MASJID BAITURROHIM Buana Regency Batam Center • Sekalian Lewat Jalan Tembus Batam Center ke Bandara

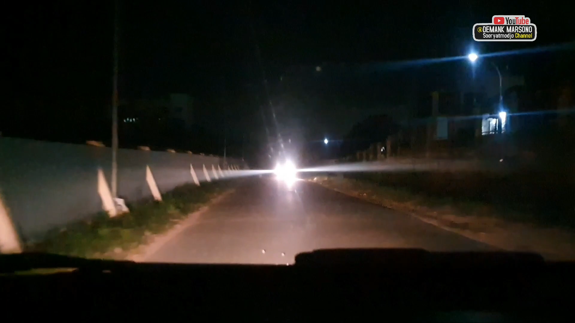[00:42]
Tembusannya ini, tembusan Samsat ini. Oke, ya masih ke sana.
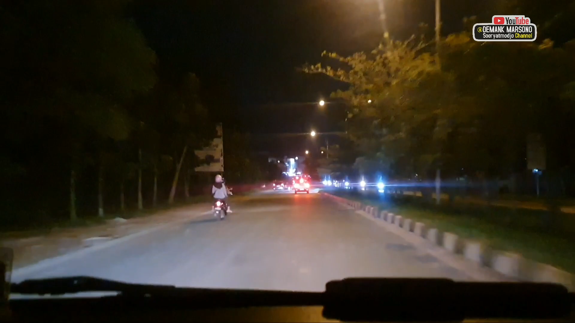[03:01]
Mirip-mirip towernya masjid yang di Piayu. Lupa aku namanya. Masjid Al-Amin nih kalau di Piayu. Nah, podo karo iku masjidnya. Persis.
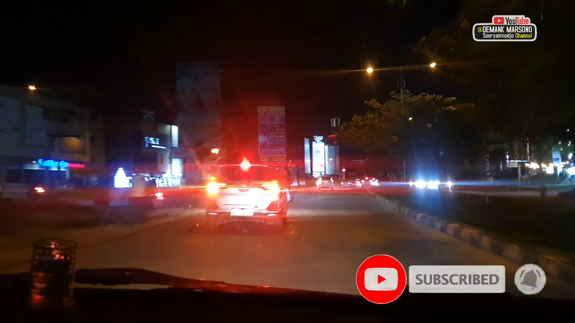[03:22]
Nih, kita ambil belok kiri teman-teman. Kalau lurus ke arah KDA, kalau belok kiri bisa ke Orchard Park
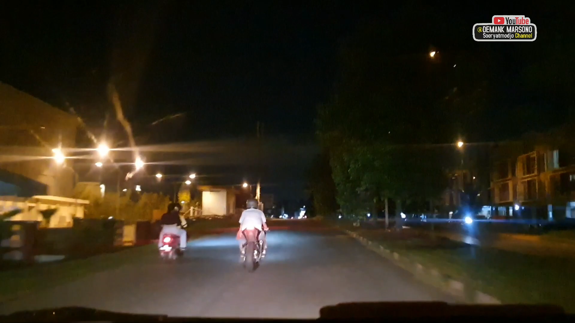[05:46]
Oh, no, ruli sebelah kiri jalan di ruli Belian.
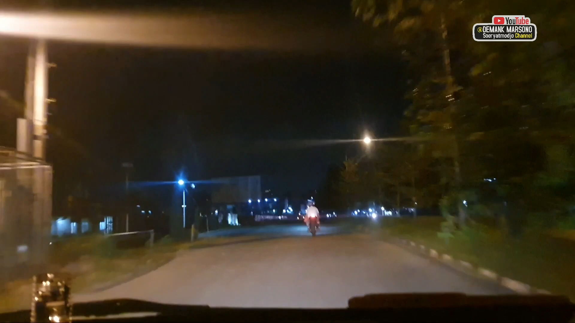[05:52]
Sekarang kita nggak ke sana karena saya pengen yang
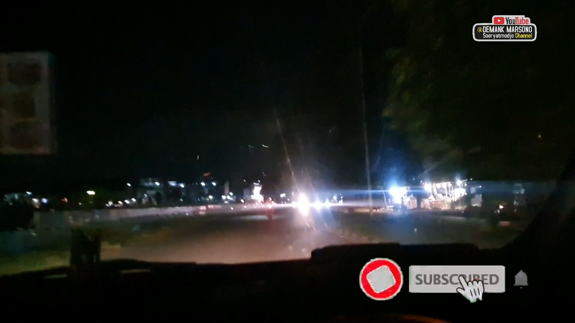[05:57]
dekat Cikicu belakang. Nah, depan perumahan, depan Ruko Aladin itu ada belokan ke kiri nanti. Saya sekarang tunjukin ya jalan tembus ya ke teman-teman.
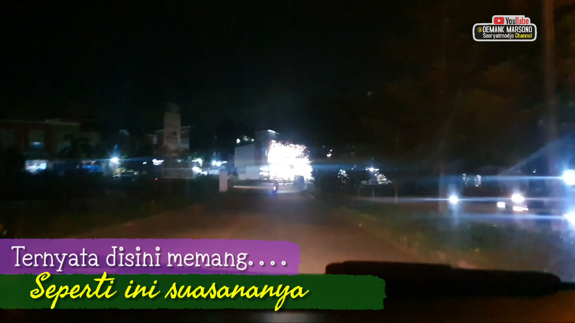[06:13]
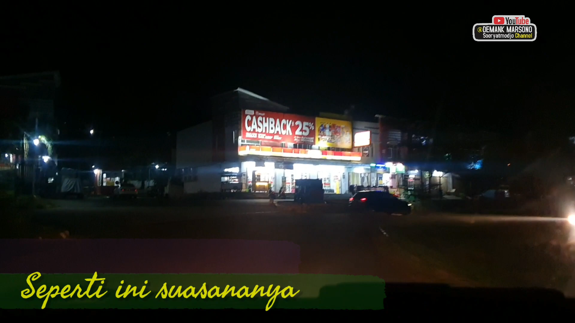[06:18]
Wah, wis adan nih.
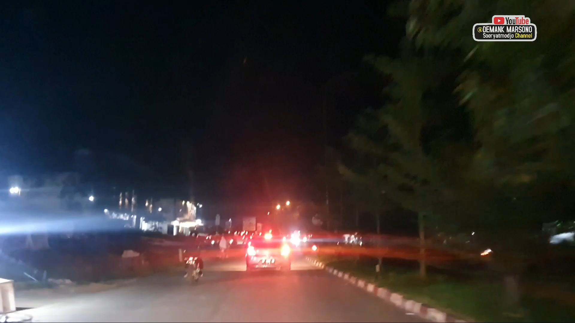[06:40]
Elizabeth sama rumah sakit Bunda Halimah.
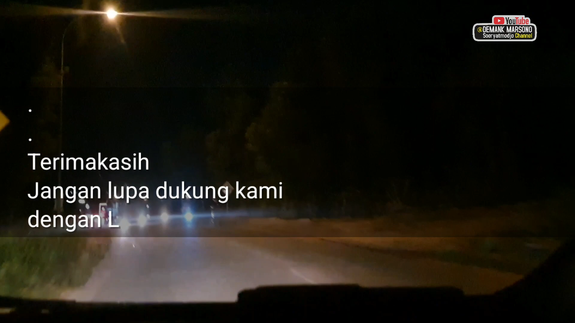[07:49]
Bablas, sebelah kiri saya itu patung singa.
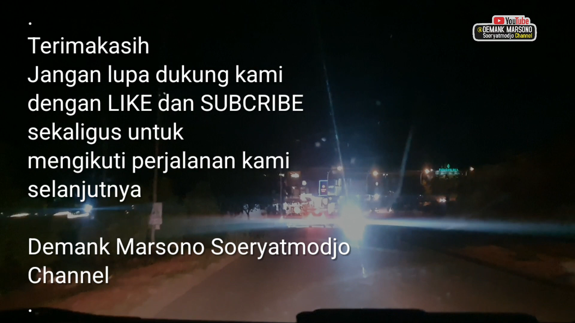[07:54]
Masih lurus terus. Rodok ngebut, guys.
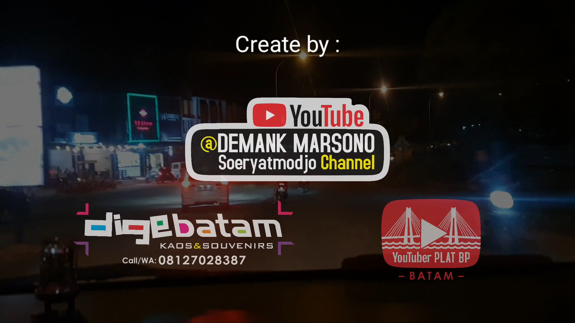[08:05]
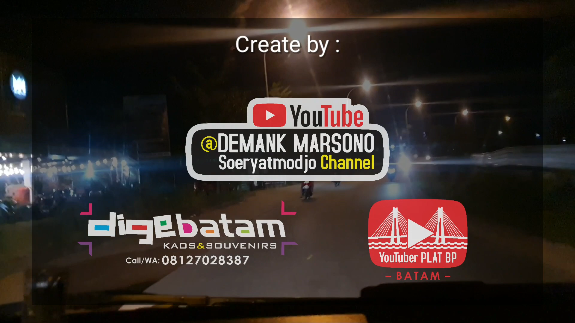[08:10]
Tembusan ke arah Cikicu ya teman-teman. Perumahannya kayaknya ini apa ya, ada Paragon Hill perumahannya namanya, kiri jalan kita tadi.
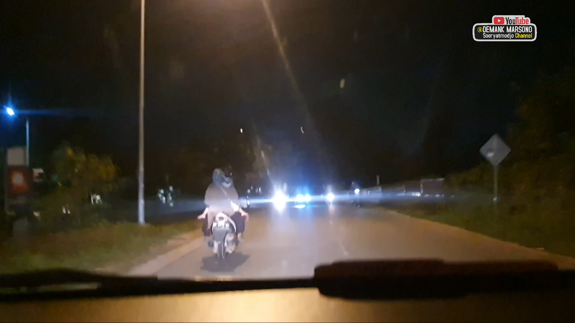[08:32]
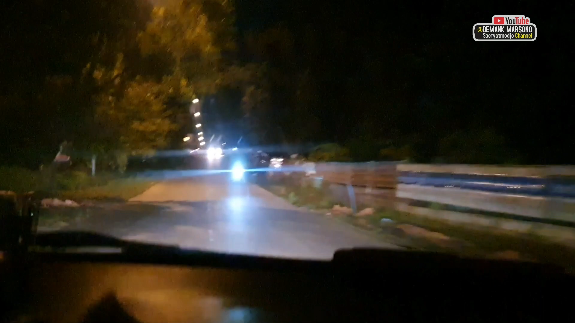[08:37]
Setelah ruko-ruko ini, setelah ruko-ruko kiri jalan, ada belokan ke kiri.
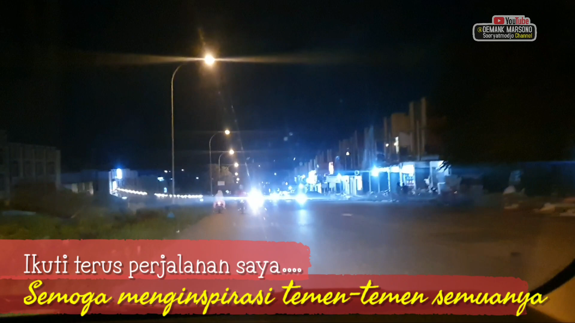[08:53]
Oh, jauh tenang. Kita keliling masjidnya jauh, guys.
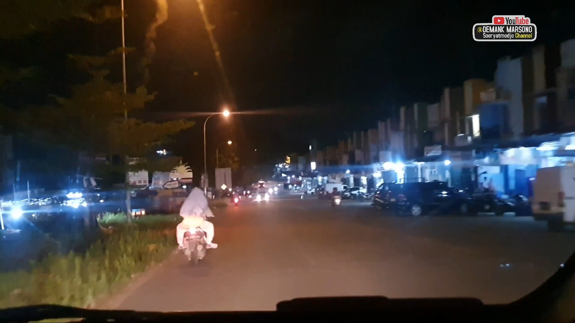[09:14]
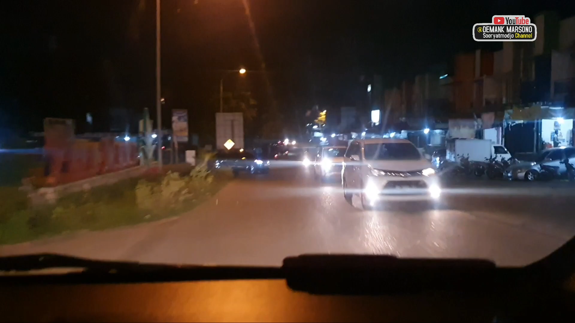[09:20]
Papa Mama sini namanya. Ruko Papa Mama.
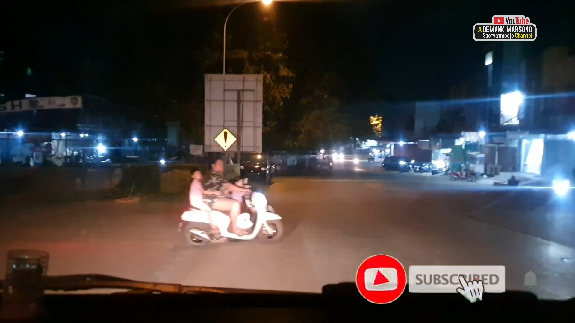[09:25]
Jalannya di dong. Oh, jalannya ngarep. Jalannya sini nih.